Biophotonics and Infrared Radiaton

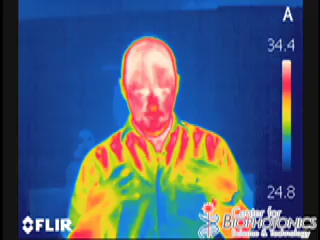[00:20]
You see a scale over here on the side, you see a low number going all the way up to a high number, that's the lowest temperature in the scene, and the highest temperature in the scene, in degrees Celsius.
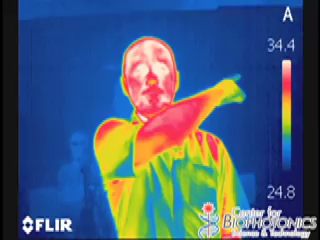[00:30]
What you see here in the blue colors are the colder things in the picture.
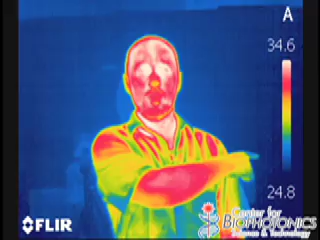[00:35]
As you go up to green it gets warmer, orange and yellow it gets even warmer,
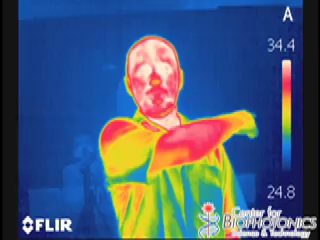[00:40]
red gets warmer, and all the way to white it's the warmest.
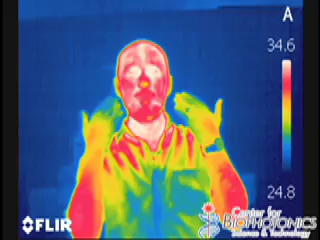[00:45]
So as you can see on my body, the hottest parts of my body are actually around my eyes.
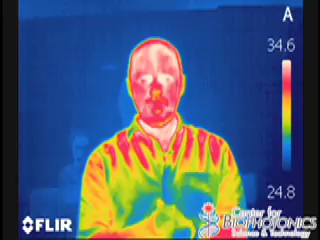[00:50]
So let's look at a few common objects. Here is a cold pack.
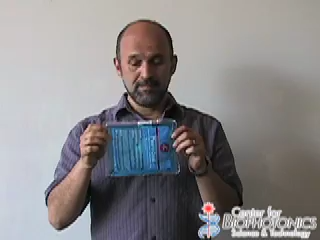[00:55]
This cold pack, you can see now the temperature scale has changed on the side to show the lowest temperature, which is the cold pack.
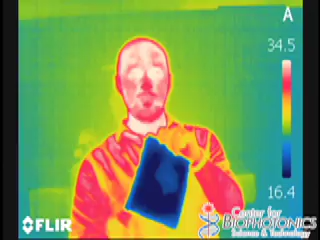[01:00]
This cold pack shows up as being very cold.
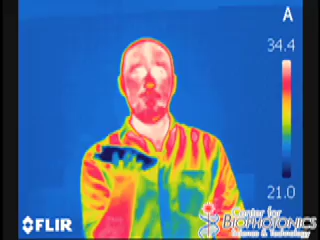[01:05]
If I put this on my hand, and leave it there for a few moments, you'll see that it changed the color of my hand slightly,
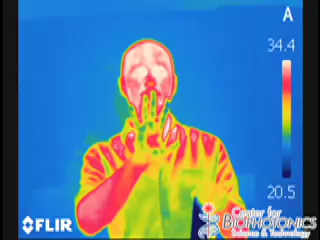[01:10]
because it made certain parts of my hand colder.
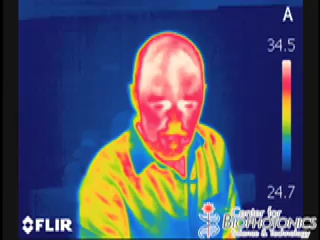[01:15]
I can also take a piece of ice,
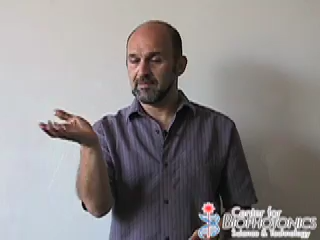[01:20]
see just regular ice, and you see in the infrared that it's quite cold and it's actually dripping.
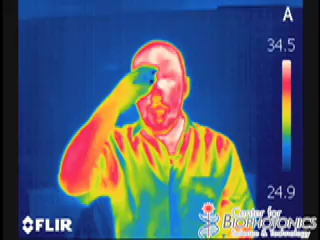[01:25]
And I can draw myself, cool myself off, give myself a nice blue band across my forehead.
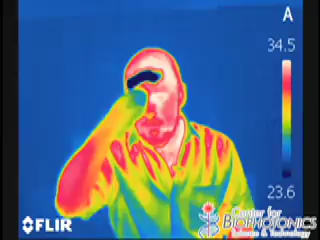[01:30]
Better get some of that off too.
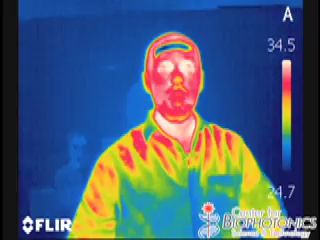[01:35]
Okay, so it cooled off this part of my head, and as you can see the temperature that I went to is down here.
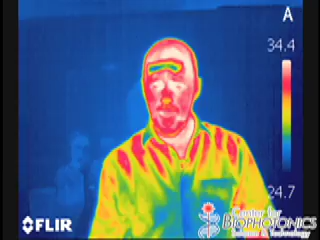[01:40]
Now, here is some cold water inside of a spray bottle.
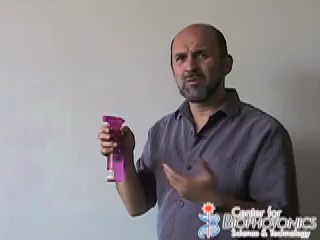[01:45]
Normally when we spray water, we don't really tend to see it, but if I do this, you can see it.
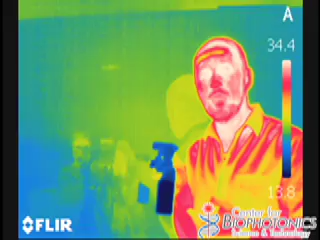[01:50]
You can see the spray of the cold water going into the air, and the camera sees the infrared radiation being emitted by those water particles,
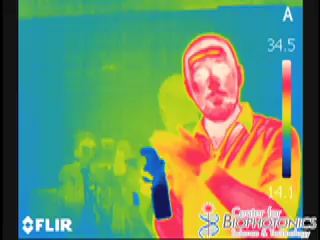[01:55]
and it shows up as a temperature inside what the camera sees.
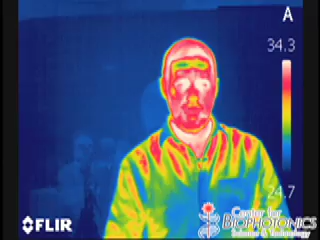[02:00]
Now, let's look at a few more objects.
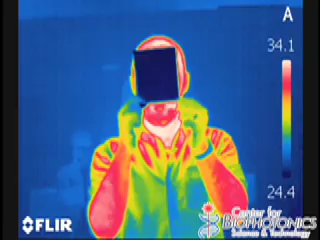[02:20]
So, even though while this is transparent in the visible, it is not at all transparent in the infrared.
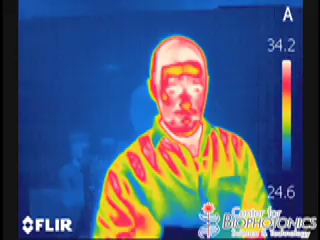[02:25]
Now, let's look at another object that actually behaves in the opposite way. As you can see, this bag, this garbage bag, if I put it over my face in the visible, you can't see me.
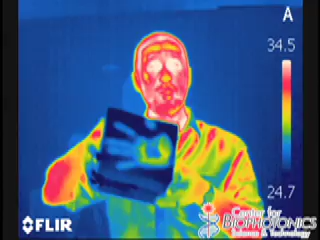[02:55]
See, my hand's over here, but the print is still there.
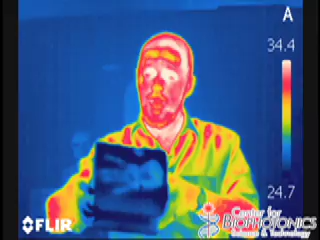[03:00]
So, actually, tools like this can be used by police force to go into a scene of a crime. They might see a struggle. They might see where people were walking barefoot or had their hands on the ground. And five to ten minutes after the struggle, they can still see the heat signatures left in an environment. Veterinarians can also use cameras like this to look for inflammation in horses. So, let's say that you have a race horse, and it's limping. You don't really know what's wrong. You can image their leg and see if there's a joint that's inflamed because more blood is flowing there, and that part is actually warmer, and the camera picks up things like that very nicely.
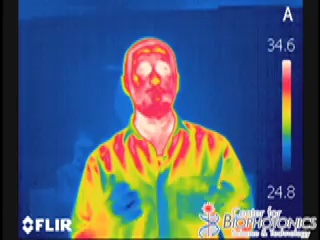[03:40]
So, you can see that by using far infrared, which is what this camera picks up, you can see things that are normally invisible to the naked eye. Every single one of us is a great big light bulb, except we emit light in parts of the electromagnetic spectrum that our eyes can't see.
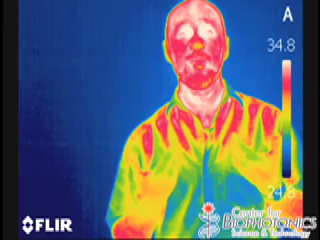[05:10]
Here I am in color infrared, and now I'm switched to black and white.
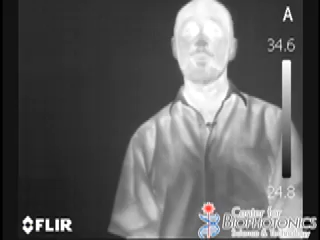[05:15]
In this case, cold is black, and hot is white. Once again, my name is Marco, and I'm from the Interdisciplinary Science Education Team at the Center for Biophotonics.